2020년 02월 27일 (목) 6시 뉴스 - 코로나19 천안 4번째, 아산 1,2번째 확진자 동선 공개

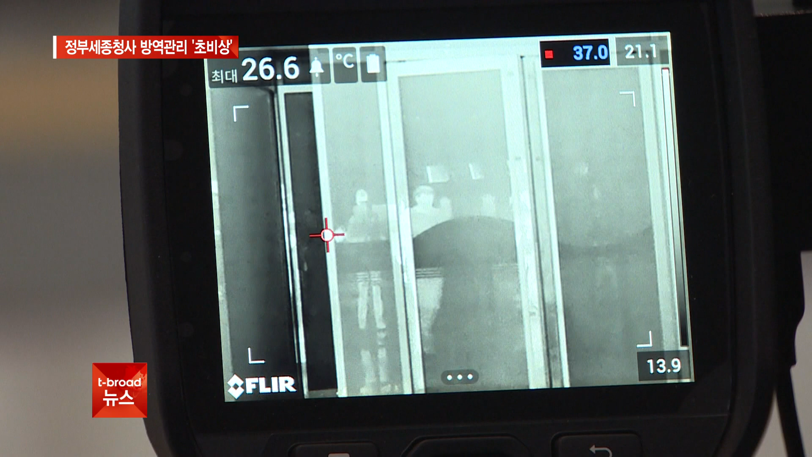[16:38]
On screen: max 26.6°C
공무원과 방문객들의 발열 여부를 체크하기 위해서입니다. 감염병 위기 단계가 경계에서 심각 단계로 격상되면서 지난 24일부터
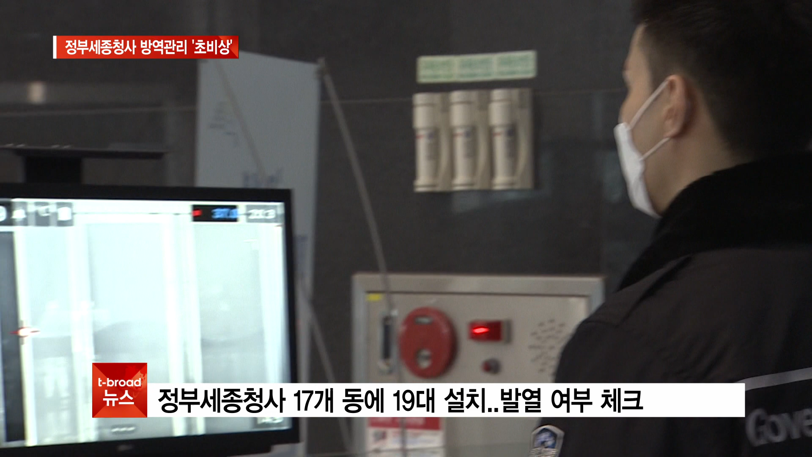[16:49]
세종청사 17개 동에 19대의 카메라가 설치돼 운영 중입니다.